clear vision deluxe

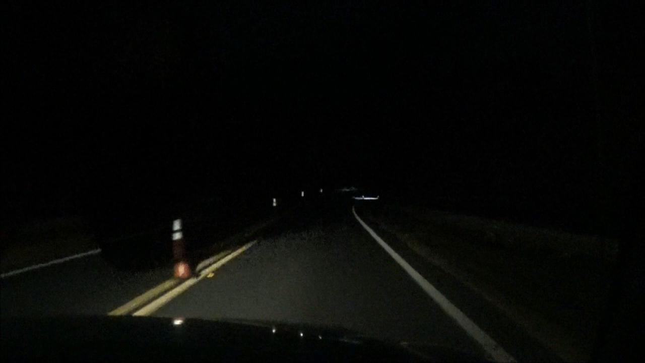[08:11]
There he is right there. There's without them and here is with them. Right now in the daytime, they're very crisp. Yeah, they are very. See, that one right there bothers my eyes. So, I had there and he had his brights on.
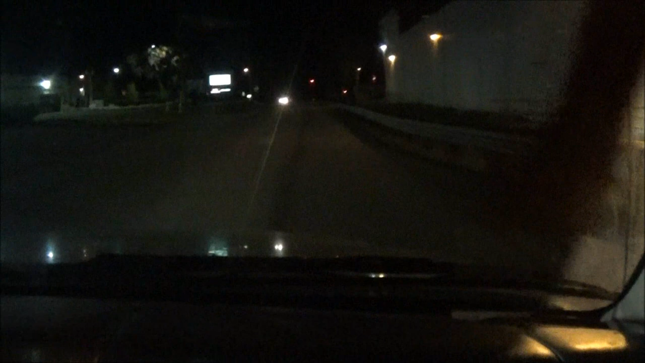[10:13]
You know, you've got plenty on here. Huh? You can tell on here. Okay. Yeah? Yeah, you've got plenty of light here. Uh-oh. I think you can tell. All right.
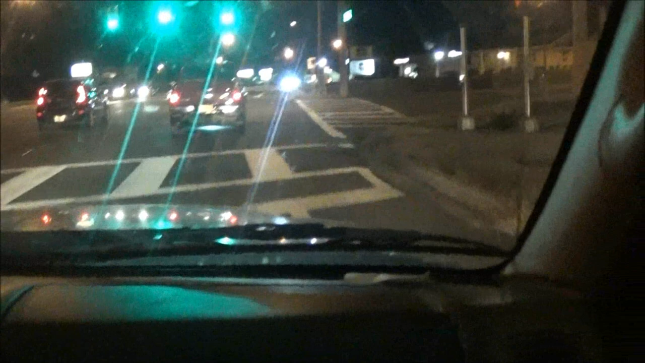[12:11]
Rustang making a U-turn there. Hmm? That Rustang was making a little little U-turn. This is a darker road, so... But here in Florida, they encourage, uh, they encourage U-turns, don't they? I guess so. I'm serious, you can... Unless it's posted, you can pretty much make... They actually have lanes. Yeah. Like, say, a lane right here to turn left and there's nothing there.
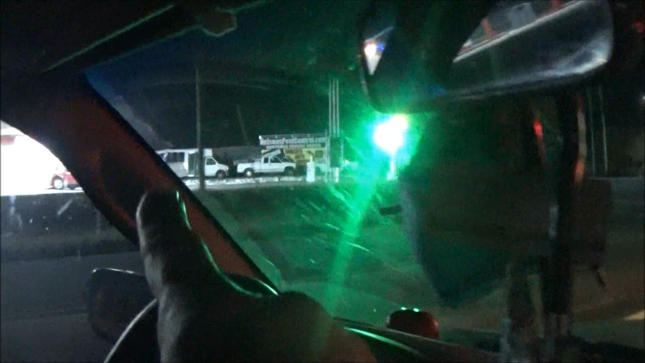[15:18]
side of that truck is where I filmed that old bar that's falling in yeah it's not even a bar anymore
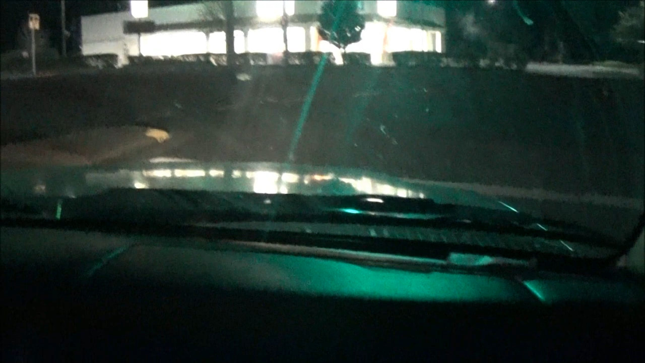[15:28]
oh no I said that old bar I doubt if I can see it but right there yep that old bar that's an old bar or pub or restaurant or something mm-hmm yeah I did that I didn't really go in and in it because there you could see everything from where I was at you know